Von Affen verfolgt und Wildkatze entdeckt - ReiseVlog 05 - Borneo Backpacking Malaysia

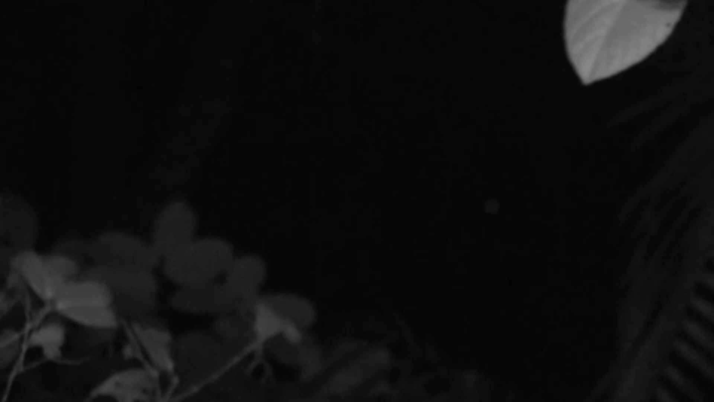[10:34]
katze ganz gut entdecken aber auf der kamera sieht man natürlich nur diesen einen kleinen punkt mehr ist da leider nicht zu sehen das tut
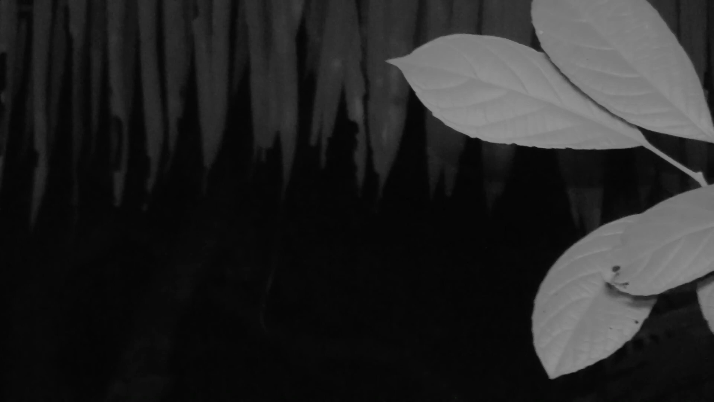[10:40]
uns sehr leid aber ihr müsst uns das ganze einfach mal glauben dass es wirklich ein sehr spannender moment für uns war
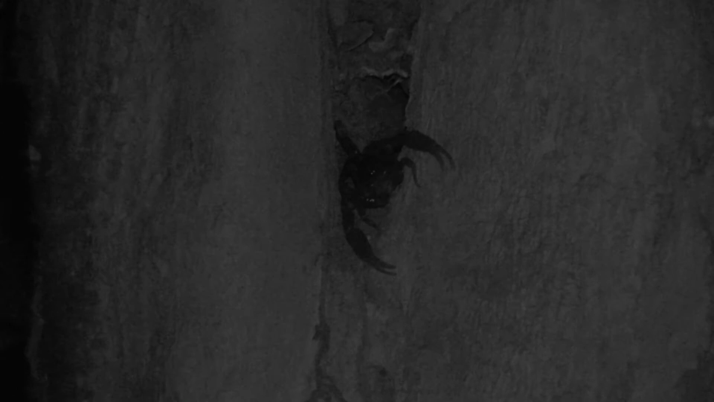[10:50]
am ende sind wir dann nochmal zu unserem freund den skorpion vorbeigeschaut der sich dann auch nochmal richtig schön präsentierte hallo ihr lieben das war unser letzter nightwalk im bako nationalpark
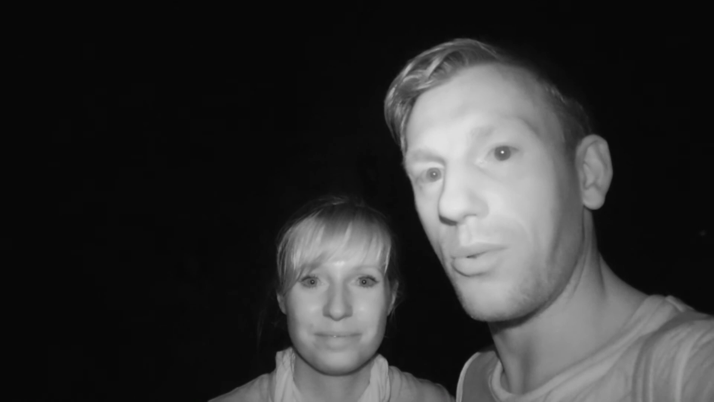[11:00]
ja für diese zeit war nochmal richtig spannend also das mit der katzenverfolgung das war schon ganz gut also das war wahrscheinlich